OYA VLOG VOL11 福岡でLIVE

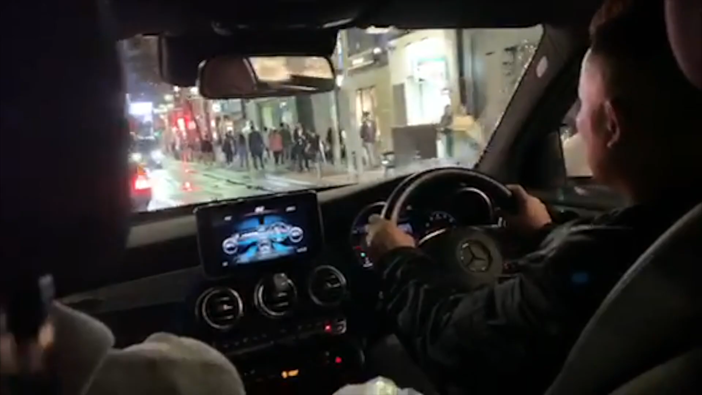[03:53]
ベンツで福岡の街をドライブ。いや、まだ待っていんぜ、